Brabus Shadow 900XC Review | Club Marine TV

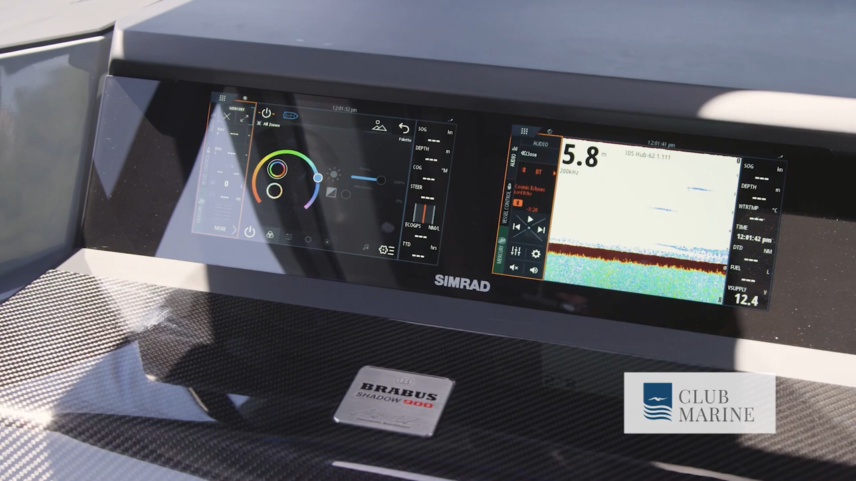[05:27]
On screen: depth 5.8 m
There's a lot of glass here, quite reflective, but you can read the screens easily.